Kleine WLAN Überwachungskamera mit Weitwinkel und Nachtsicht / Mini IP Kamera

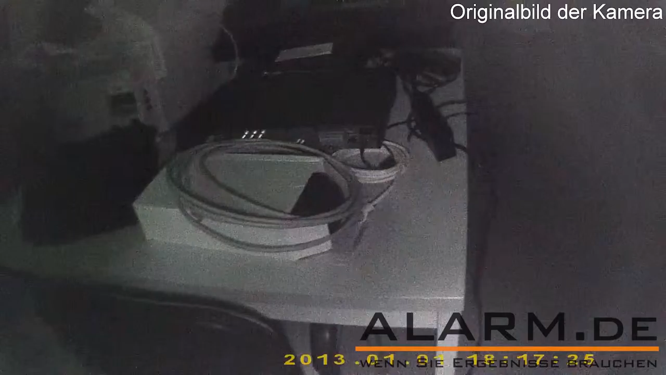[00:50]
Dank der integrierten, nicht glimmenden Nachtsicht-LEDs kann das Bild im Dunkeln aufgehellt werden.